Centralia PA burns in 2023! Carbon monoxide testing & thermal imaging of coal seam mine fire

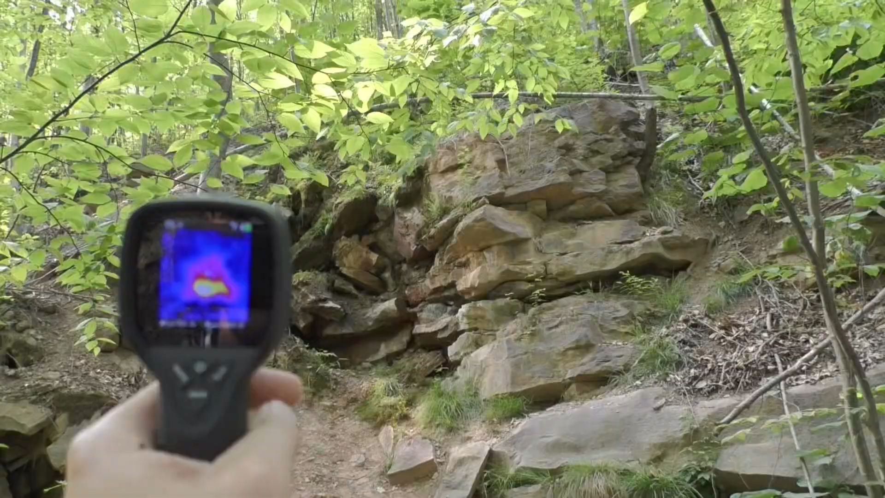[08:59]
Got a heat signature right there, right there in the middle.
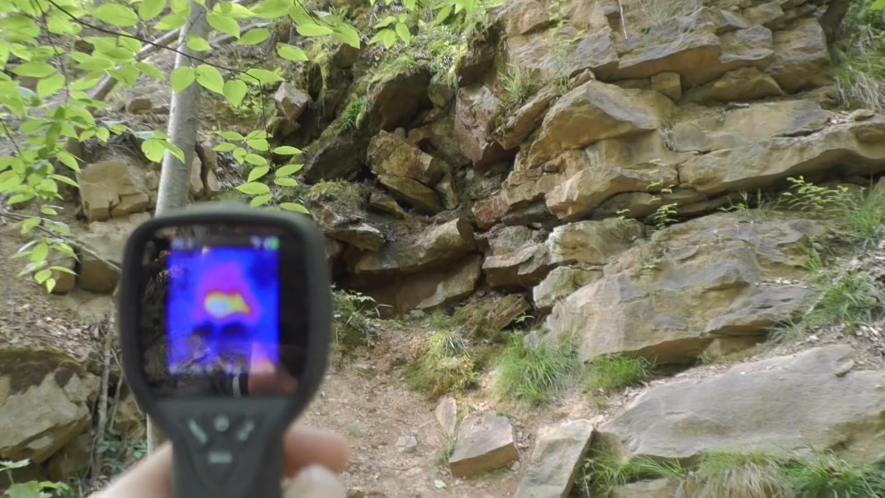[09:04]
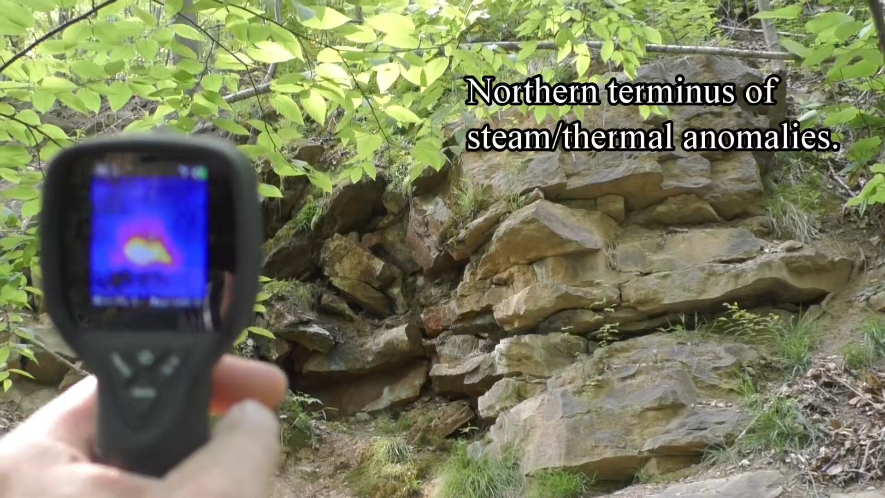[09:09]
Okay, see if there's anything down here. Not much.
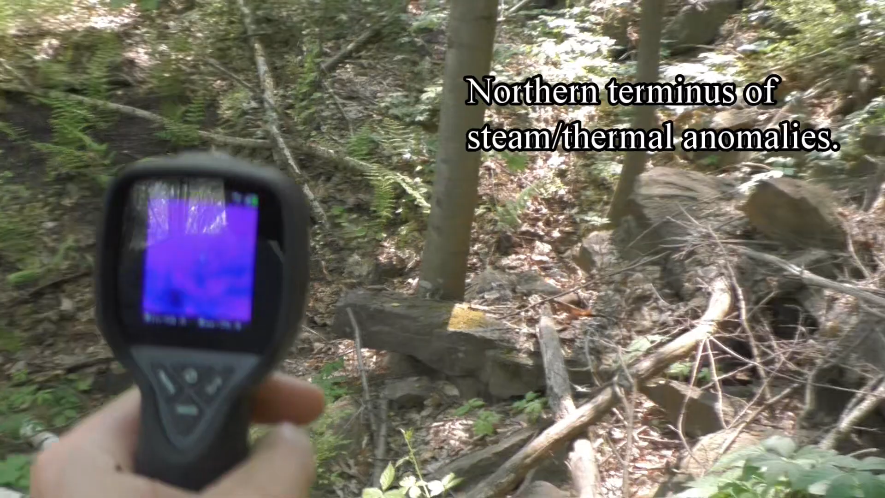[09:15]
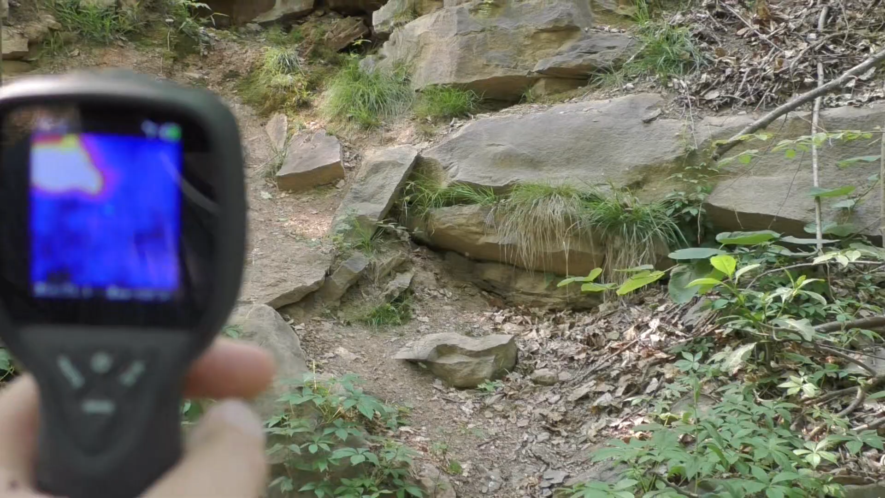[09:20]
Oh, that's the same one. Let's see if we got anything over here.